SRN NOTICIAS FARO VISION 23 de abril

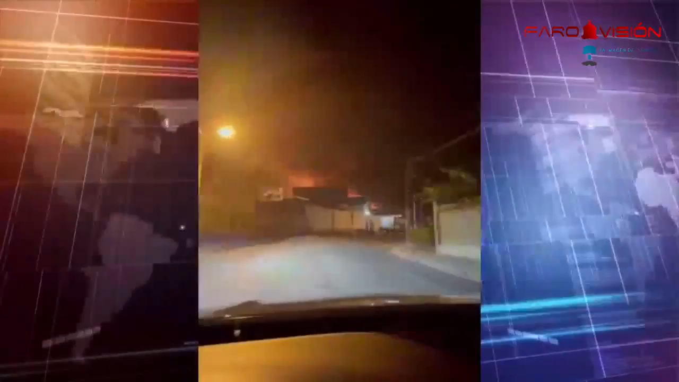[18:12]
Señores, miren qué martillazo fuego hay para acá. Una bomba de chile.